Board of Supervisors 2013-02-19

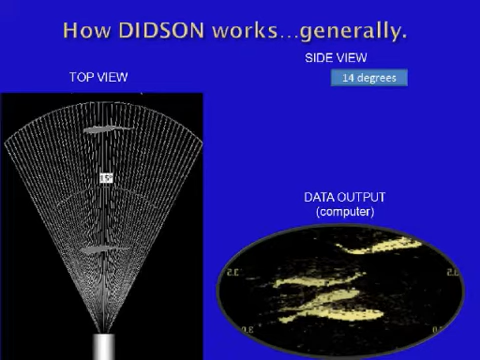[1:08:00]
This is a slide showing the views or what's going on with the technology. We currently use a system that uses 48 beams, and as fish swim through those beams,
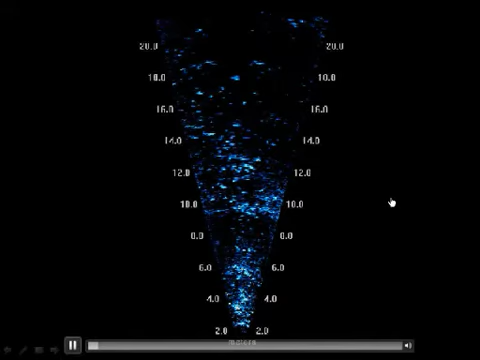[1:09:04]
This is sped up like 25 times, and I don't think this is coming across very well on the screen, but you can see, you can actually see the tail beats of fish, the entire fish itself, and you can stop and measure that individual.
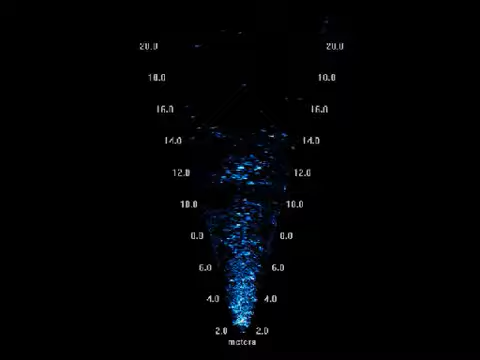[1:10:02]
And so at 2 meters, that's right next to the bank, and out at 20 meters is out more in the center of the channel.